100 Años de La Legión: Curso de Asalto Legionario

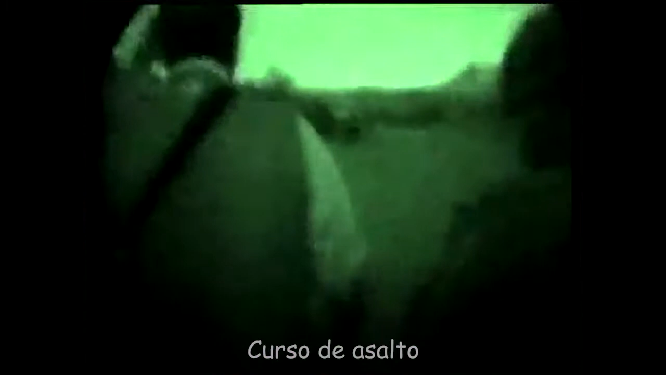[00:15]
Este curso de asalto constituye el cimiento de la preparación para el combate de la legión.
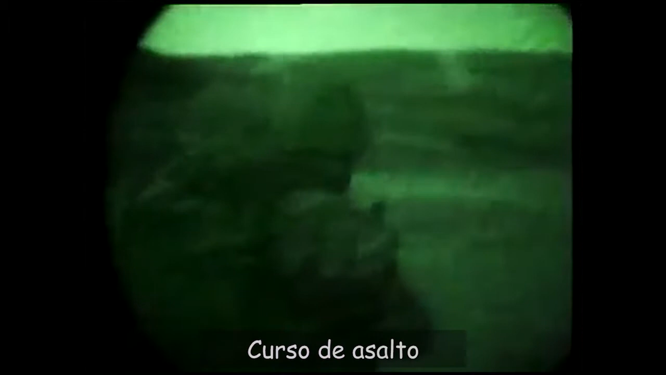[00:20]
El enemigo está hostigando a la patrulla propia, a la sección, y la sección ya ha recibido el capitán de que en caso de encuentro con el enemigo,
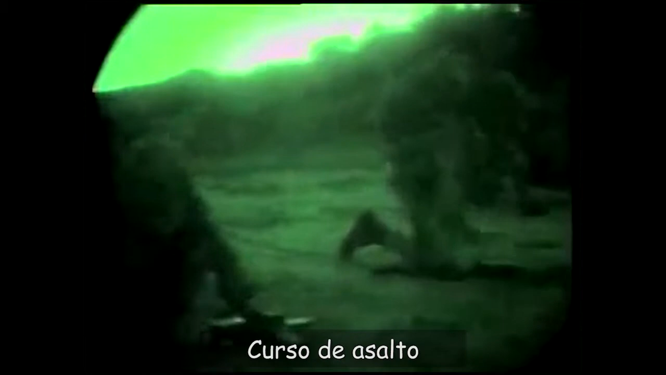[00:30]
lo importante es seguir con la misión, no engancharse en combate con el enemigo.
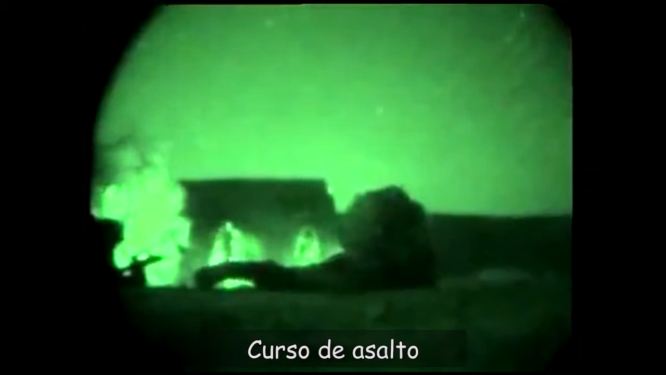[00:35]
Cada pelotón en su extremo pone una luz roja, una luz verde, dependiendo de si es el último o no es el último.
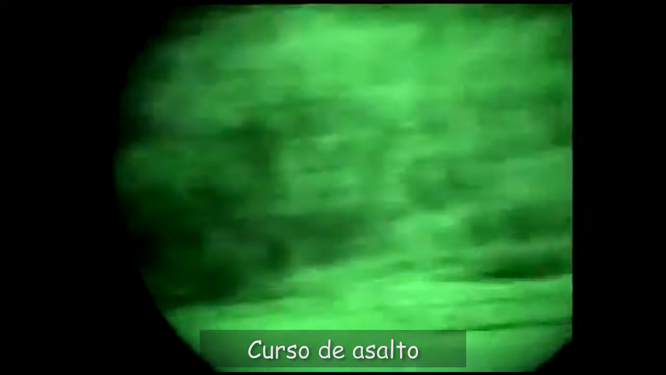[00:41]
Bye. Hay que estar preparados porque a eso de las 7:30
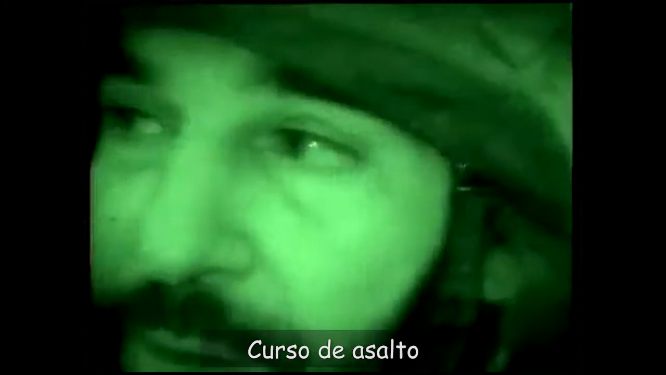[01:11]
Yo estoy aquí esperando a que esto reviente.
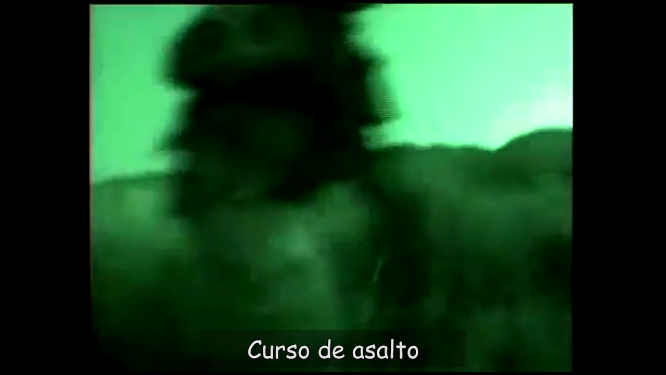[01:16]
Está colocando la pértiga para en el obstáculo.